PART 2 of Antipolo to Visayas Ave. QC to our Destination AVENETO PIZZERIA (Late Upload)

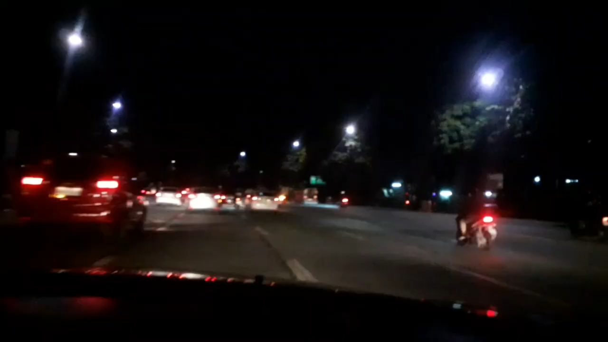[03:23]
nandito na tayo ngayon sa May Circle Sa May Quezon City So, pupunta tayo ngayon ng Visayas Avenue Papunta naman sa ating Abineto Pizza Abineto Pizza area So,
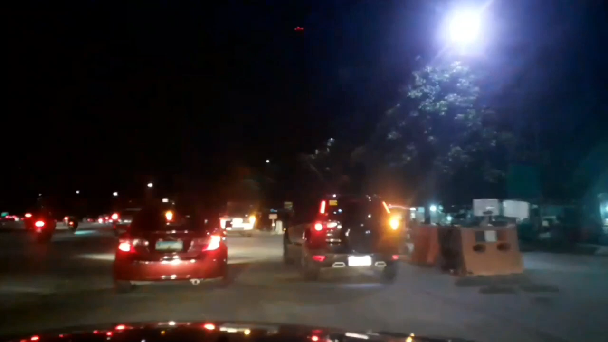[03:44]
may contact number na kami doon Pag-advanced order na kami So, tignan natin Dito na ba yung daddy? Dito na ba na tayo ngayon sa Visayas Avenue Buti walang masyadong traffic